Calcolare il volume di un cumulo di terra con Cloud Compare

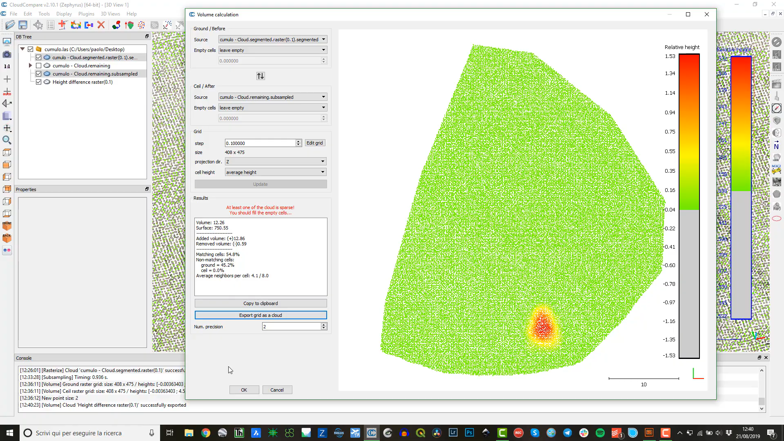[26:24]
Questi dati se vuoi li puoi copiare, copy to clipboard, hai copiato questa informazione, puoi incollarla da qualche parte all'interno di un documento di testo, oppure puoi fare anche export grid as cloud e quindi ti faccio vedere che cosa è successo. Ha generato un'altra nuvola di punti,
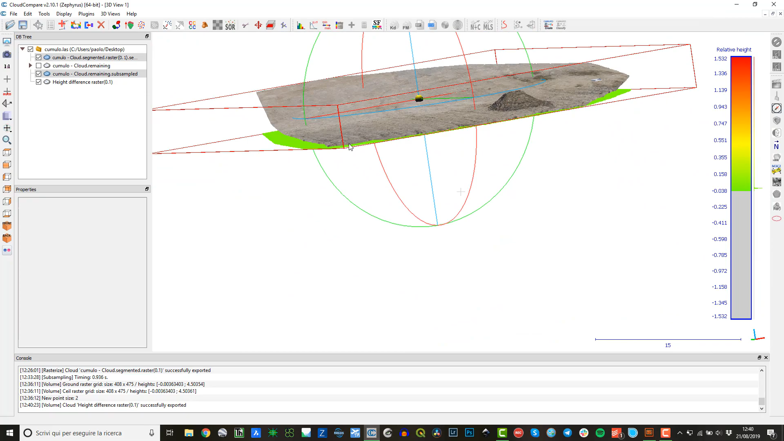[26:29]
spegniamo questo, quindi lui ha generato una nuvola di punti che è stata tra virgolette normalizzata, quindi è tutta schiacciata, vedi che è stata tutta su un piano perché lui ha esportato la nuvola di punti prendendola dall'informazione del modello digitale di elevazione, quindi un dato 2,5D,
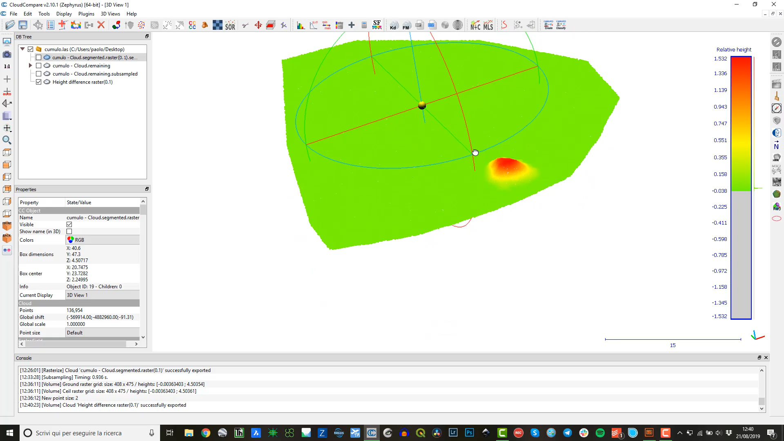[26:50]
ma proprio perché 2,5D ci sono delle celle che hanno un'informazione di altezza scritta al loro interno, è un'altezza relativa, lui a quei punti associa quell'altezza relativa
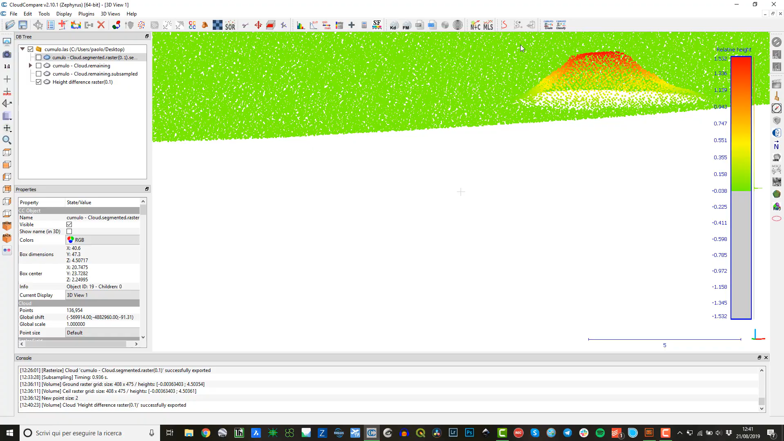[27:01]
e crea questi punti nello spazio 3D che hanno un'elevazione. Quindi questo è un dato che puoi vedere soltanto come scalar field,
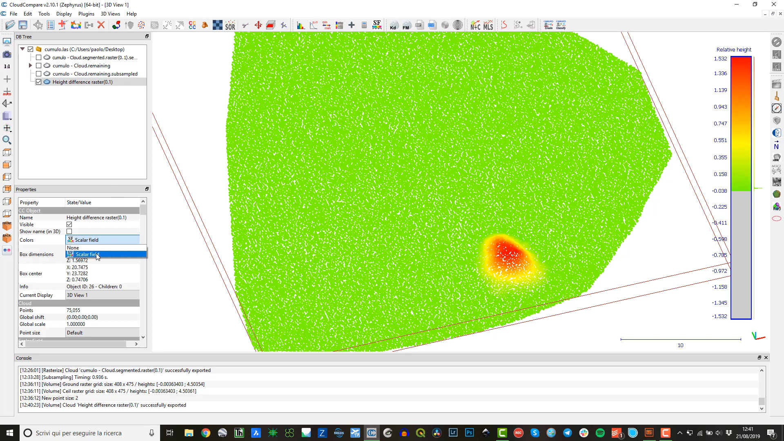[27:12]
infatti non c'è l'informazione RGB perché questa è una modifica anche abbastanza sensibile della nuvola di punti, ma hai un'informazione nello spazio tridimensionale di Cloud Compare del calcolo volumetrico e quantomeno ti fa vedere che cosa è cambiato tra il confronto tra queste due nuvole di punti.